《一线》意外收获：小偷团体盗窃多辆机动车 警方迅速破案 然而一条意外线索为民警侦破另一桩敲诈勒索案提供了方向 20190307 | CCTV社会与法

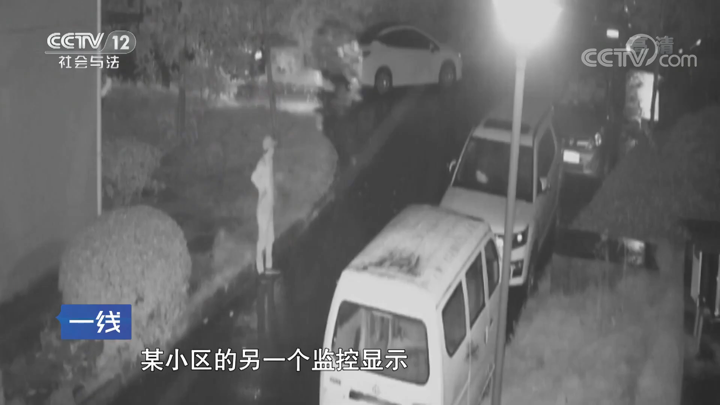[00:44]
小区的另一个监控显示其中一名男子在路口望风另外两名同伙则骑来了一辆三轮车